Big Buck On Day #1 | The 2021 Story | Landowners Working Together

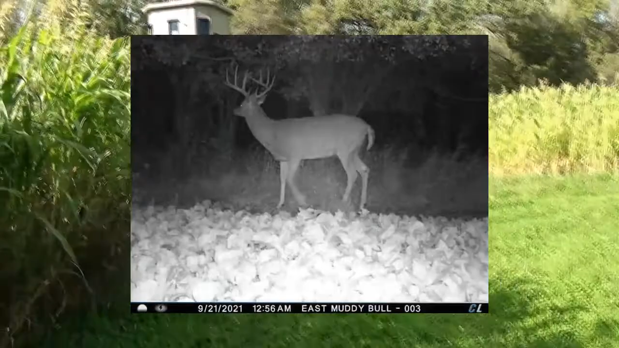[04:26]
and another mature 8-pointer that he was daylight as well a couple days ago.